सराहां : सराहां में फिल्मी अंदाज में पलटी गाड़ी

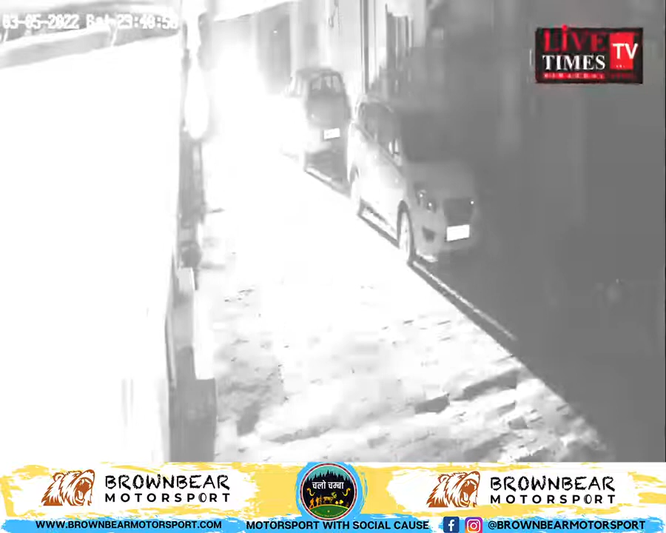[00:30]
के ड्राइवर ने रात को ही गारी को सीधा कर गारी लेकर चला गया पर CCTV की वीडियो के अनुसार गाड़ी पलटने
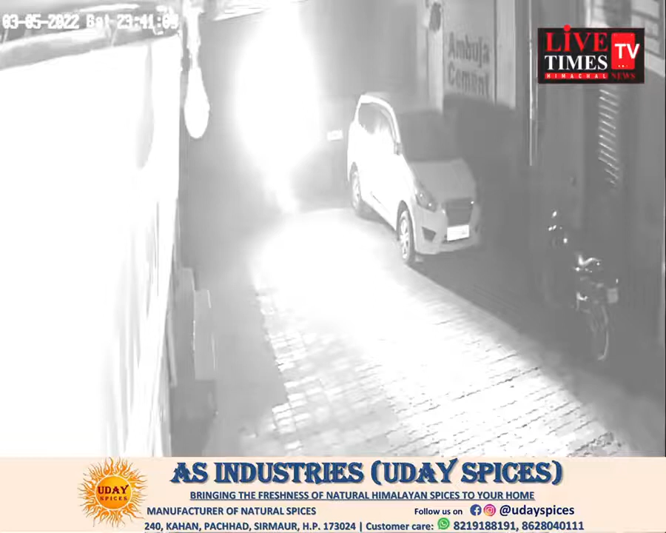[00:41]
का दृश्य किसी फिल्मी दृश्य से कम नहीं लग रहा है LifeTimes TV के लिए इस रहा से सुरेश कुमार के रैप पॉर